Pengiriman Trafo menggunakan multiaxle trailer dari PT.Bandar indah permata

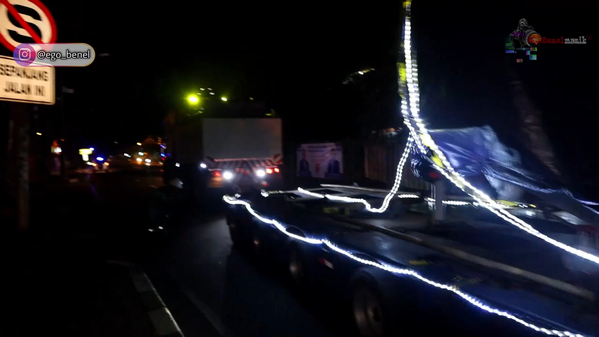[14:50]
Nah, sekarang udah di BKT ini. Kita udah memasuki daerah Jakarta ini. Perbatasan